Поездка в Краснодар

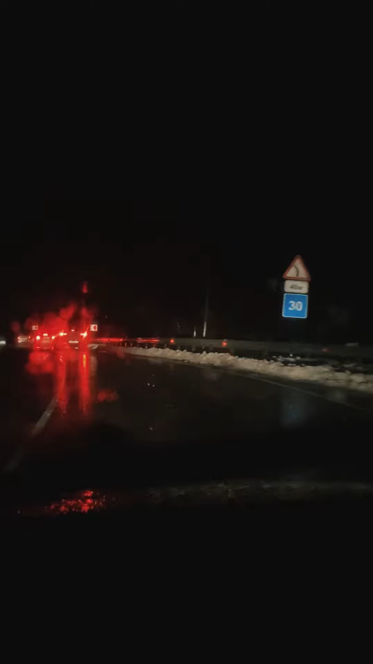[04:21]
Едем скорость 20 км в час Сильный дождь Духая видимость Все как надо для приключения Хорошего